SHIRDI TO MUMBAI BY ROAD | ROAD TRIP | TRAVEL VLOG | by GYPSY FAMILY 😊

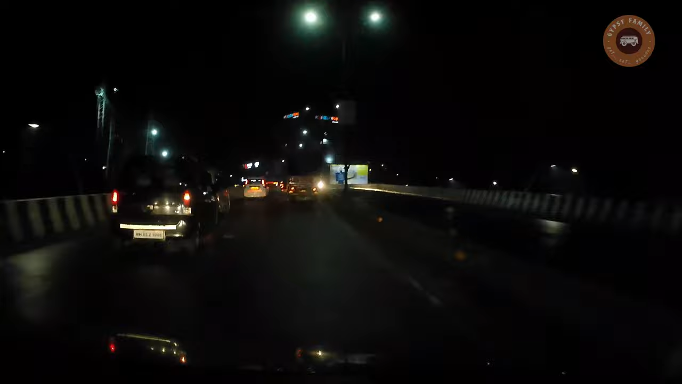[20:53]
फ्रेंड्स हम लोग यहाँ पे घोड़बंदर रोड में हेवी ट्रैफिक में फंस गए हैं।
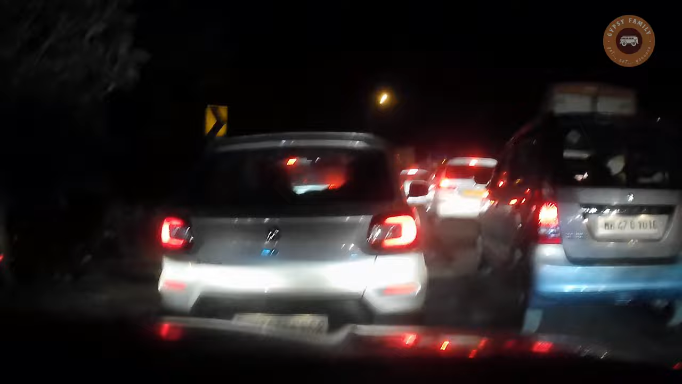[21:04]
काफ़ी देर से हम ट्रैफिक में फंसे हुए हैं। गाड़ी स्लोली स्लोली स्लोली स्लोली जा रही है। यहाँ पे कंजेशन प्लस 12 मिनट्स का बता रहा है और हमारा जो अराइवल टाइम है वो 12:28 हो गया अभी।
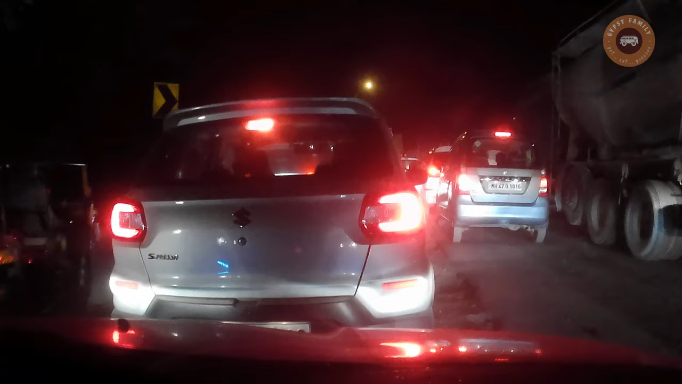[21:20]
तो मेरे हिसाब से तो 1 बजे तक हम लोग घर पे पहुँचेंगे। तो चलिए बने रहिए हमारे साथ में। हम घर में पहुँचने के बाद में बताएंगे क्या टाइम में पहुँचे। थैंक यू, थैंक्स फॉर वॉचिंग।